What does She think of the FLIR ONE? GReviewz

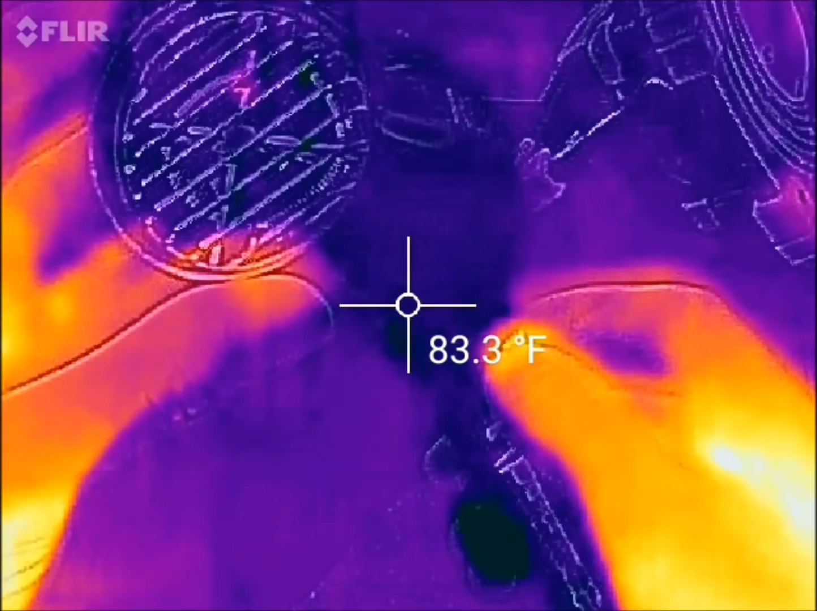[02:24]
On screen: spot 83.3°F
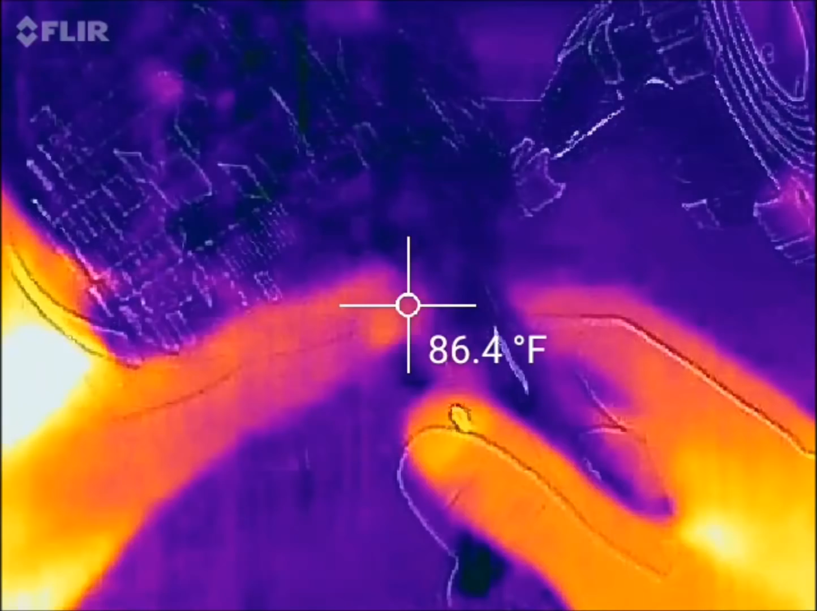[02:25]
On screen: spot 86.4°F
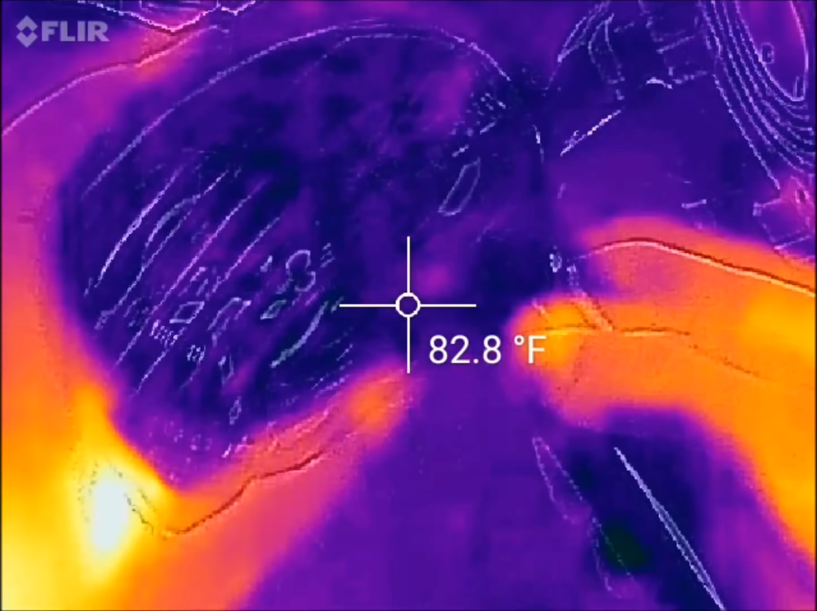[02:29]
On screen: spot 82.8°F
there's no heat yet but I think and what I think what we'll notice very quickly
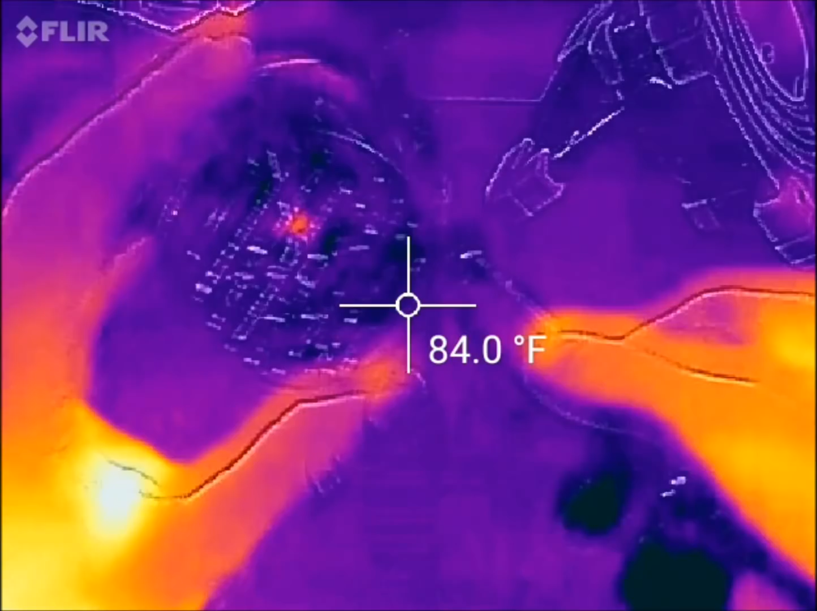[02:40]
On screen: spot 84.0°F
it's a fairly lit room fairly well
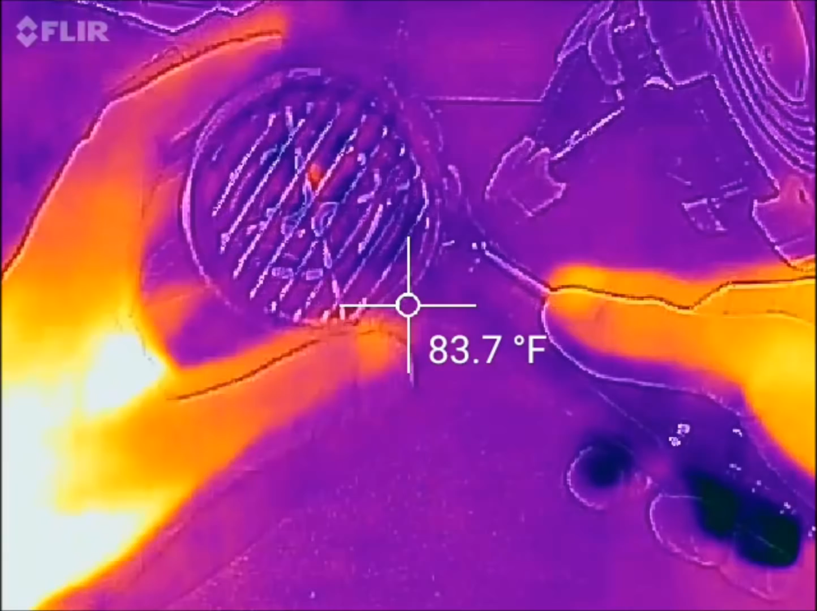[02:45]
On screen: spot 83.7°F
lit room we'll go ahead and turn it on low real quick and again I'll put the temperature right in
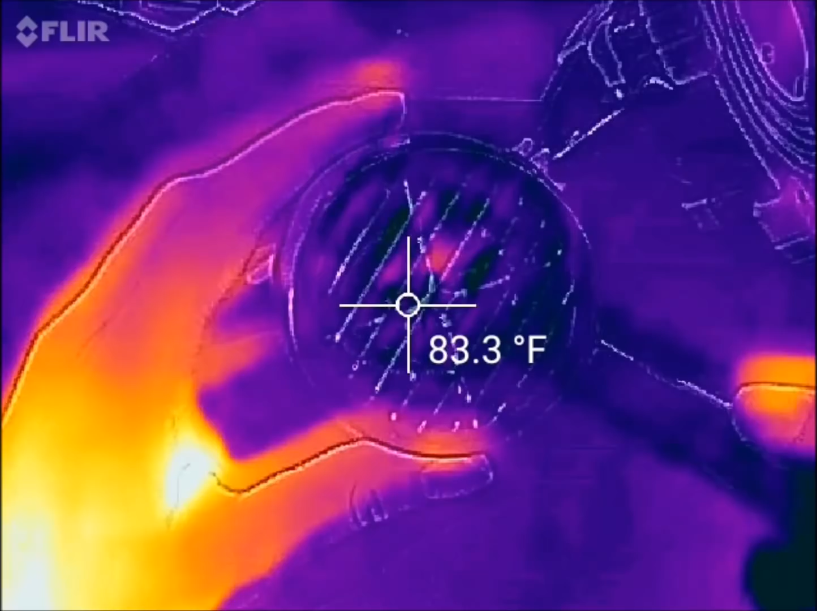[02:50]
On screen: spot 83.3°F
the middle actually right on the coils so let's go turn it on
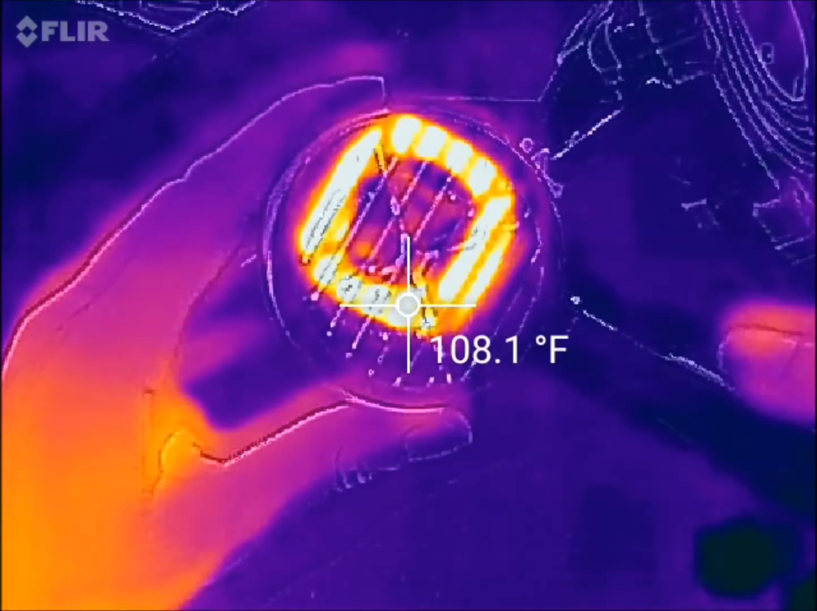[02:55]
On screen: spot 108.1°F
as you can see very quickly heating up
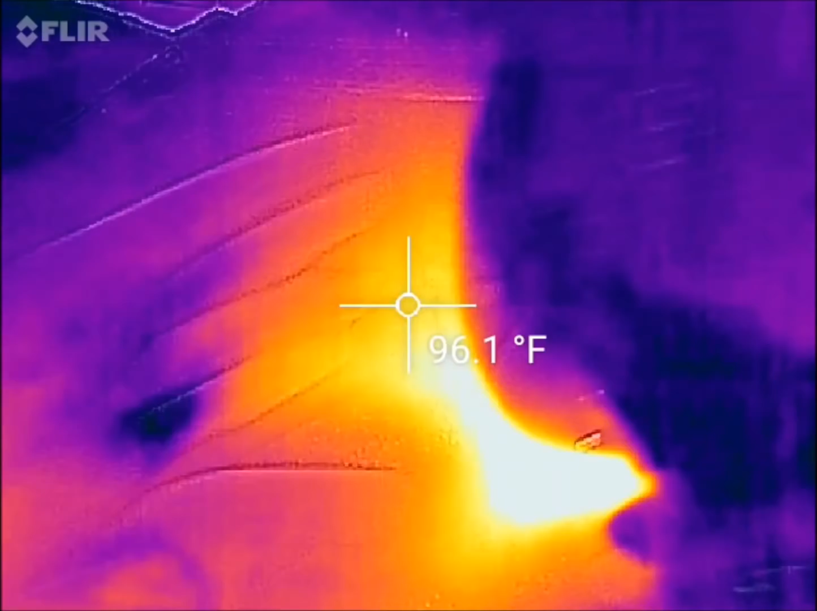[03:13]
On screen: spot 96.1°F
so as you can see I'm heating
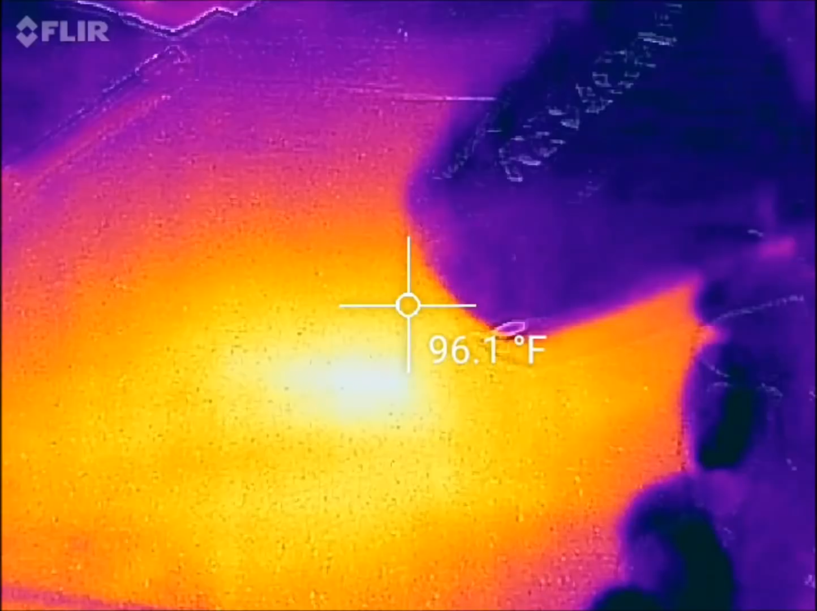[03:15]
On screen: spot 96.1°F
up the mat here even my mouse pad is getting hot right